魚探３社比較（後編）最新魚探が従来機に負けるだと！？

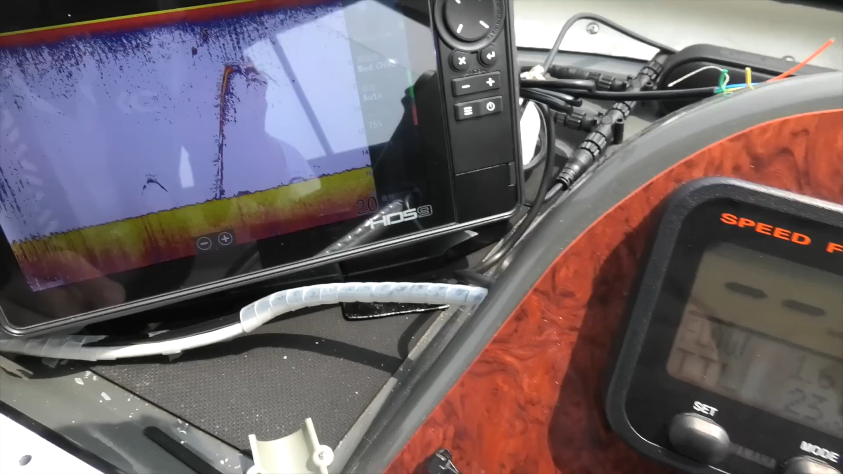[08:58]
こういう反応ですね魚だなーっていうのが読めますねで、
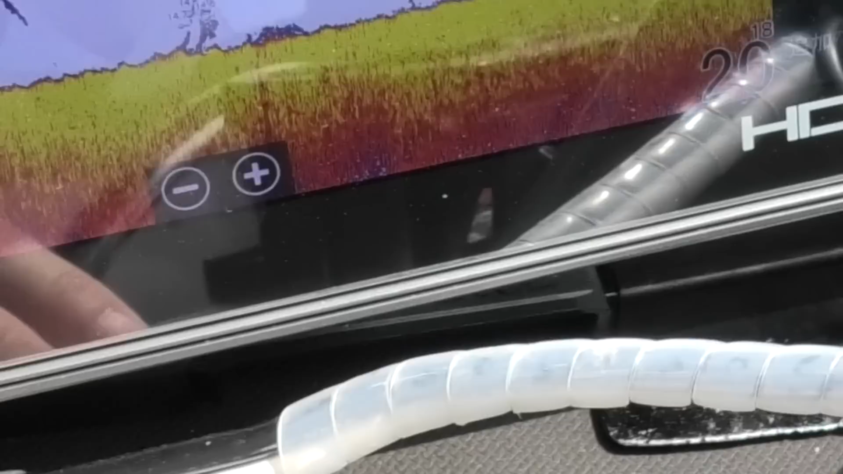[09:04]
えーと今、この、これが多分魚、で、
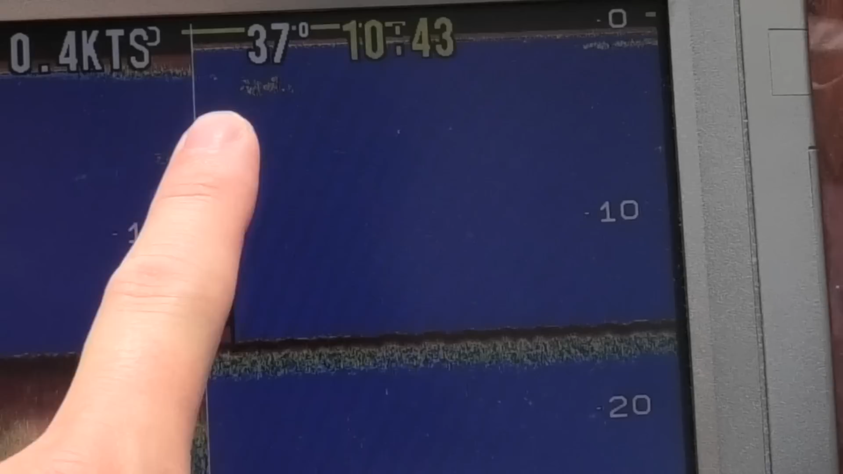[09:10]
これも魚ですねこれとこれが魚で、
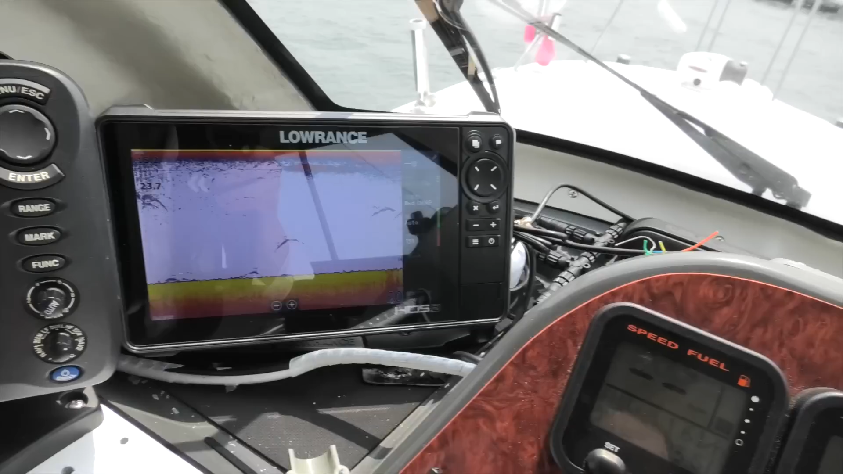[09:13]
えー、ここ、ここ中層に出てる、これが魚ですねで、
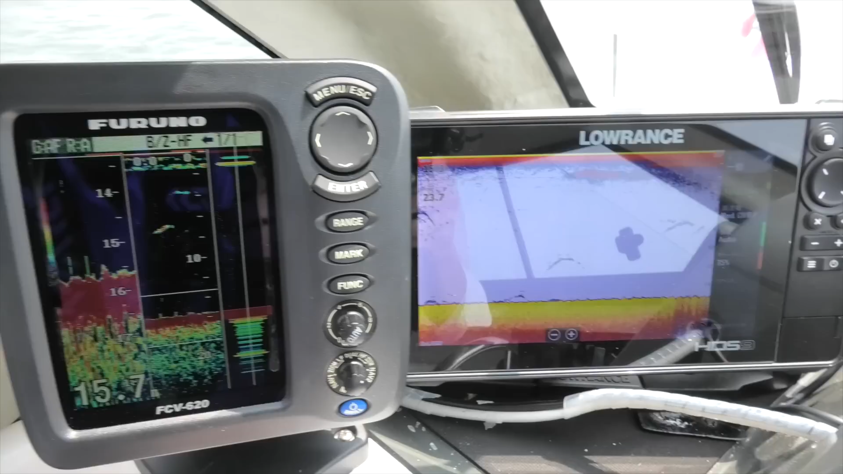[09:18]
えー、こちら側で見ると、きれいにも魚の形が出てますねこんな感じになってますねーホンデックスさん、今日入れてるのは、パルスの従来機を入れてるんですけどこれ、まあ今開発されて新発売になってる、えー、HDX12Cとか10Cって言われるホンデックスチャープと、えー、こちらのチャープっていうのをガチンコ比較したら面白いんだろうなーまあ、
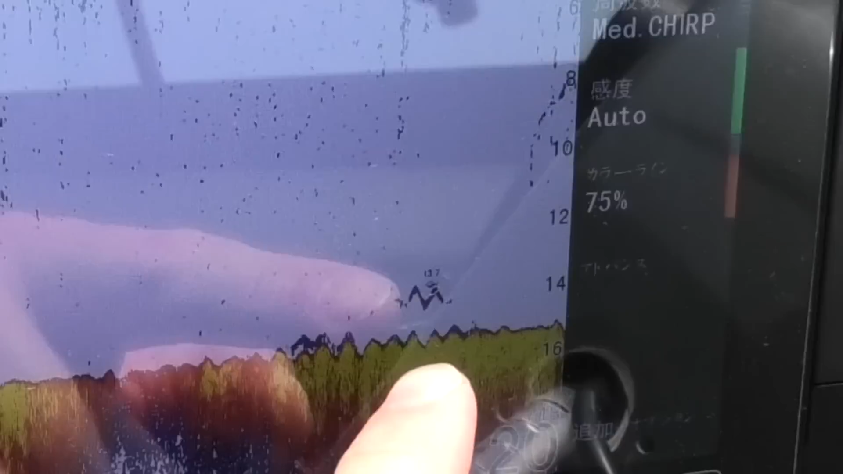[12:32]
魚だと思いますご視聴ありがとうございましたご視聴ありがとうございました